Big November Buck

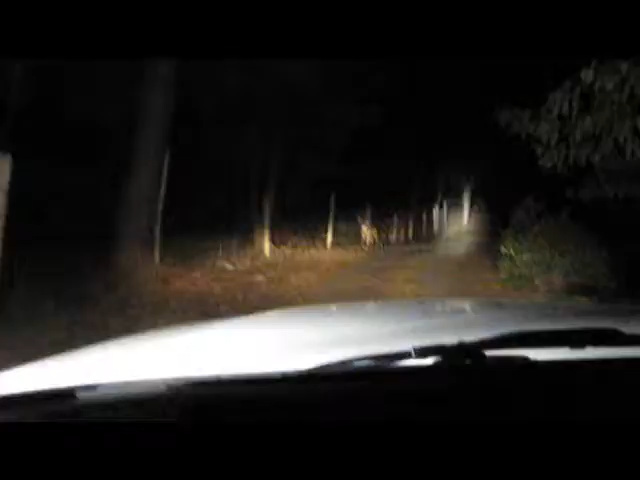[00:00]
good. Go over there, you dummy. There he goes. Okay, go ahead and get out while you can. He's a nice looking buck.